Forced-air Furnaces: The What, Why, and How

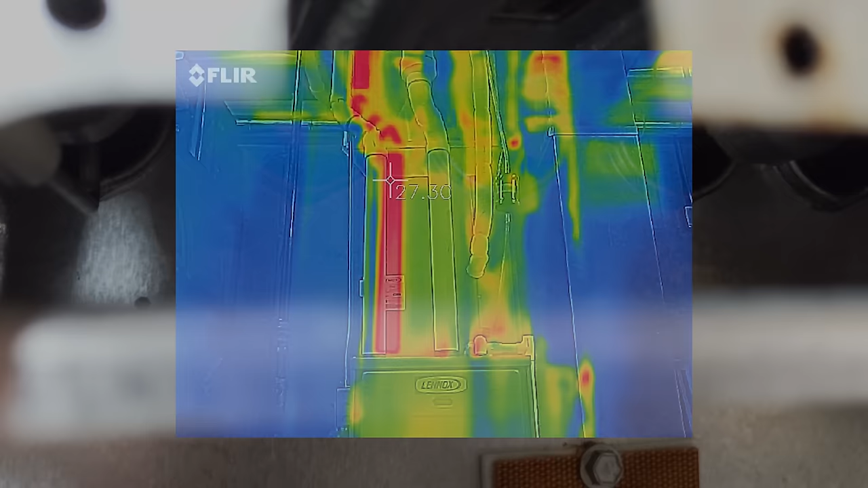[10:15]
And yet, it loses so little of that heat in the exhaust that it can safely exit through a plastic pipe which barely gets warm at all.